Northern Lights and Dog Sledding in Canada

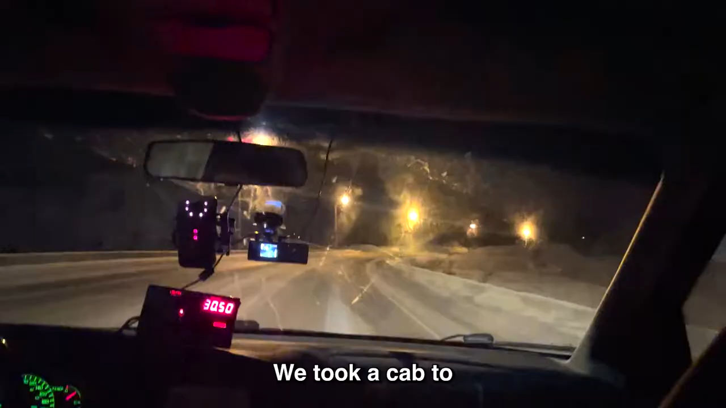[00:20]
We took a cab to a place called Fish Lake in the middle of nowhere.